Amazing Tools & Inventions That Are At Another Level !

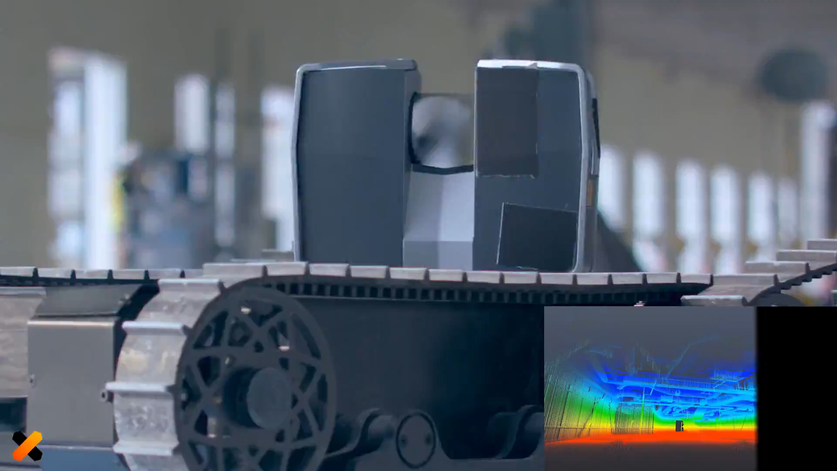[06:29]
Robot Doxel will help identify inconsistencies at an early stage and eliminate them on time.
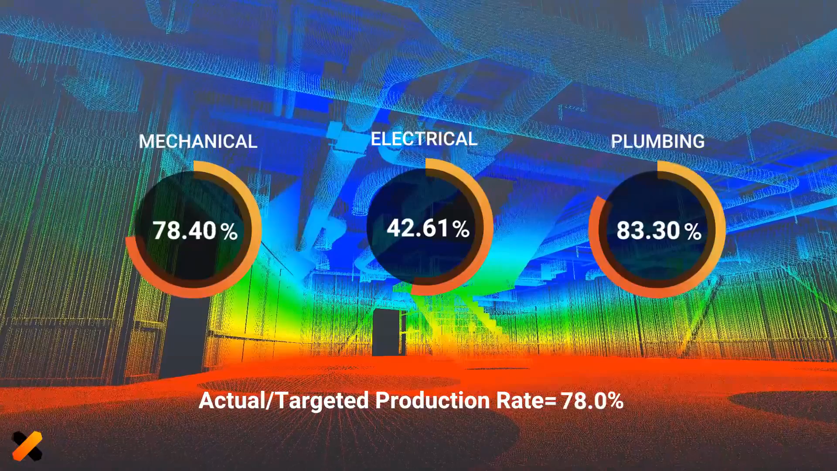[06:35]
The gadget is equipped with a light radar and is capable of inspecting the building at fixed intervals.
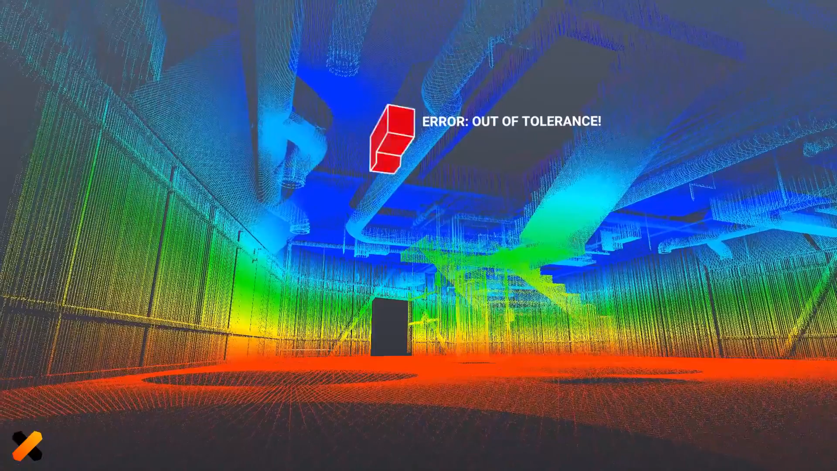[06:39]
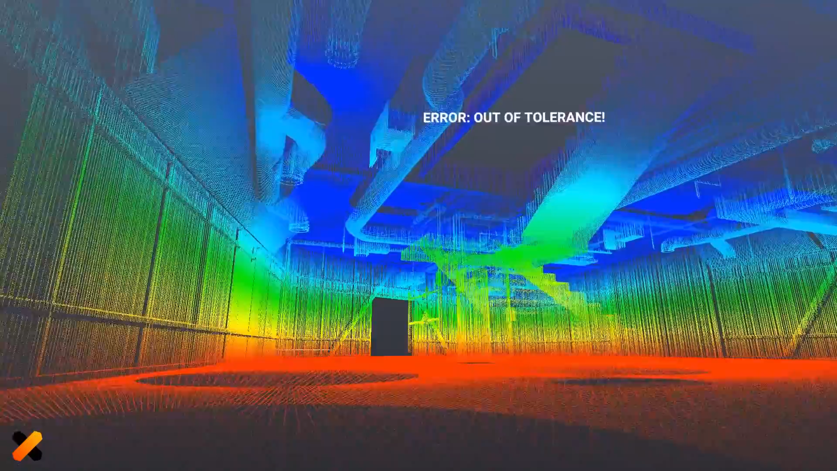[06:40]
If errors in the linear dimensions of the building or engineering communications are detected, the device immediately notifies the foreman.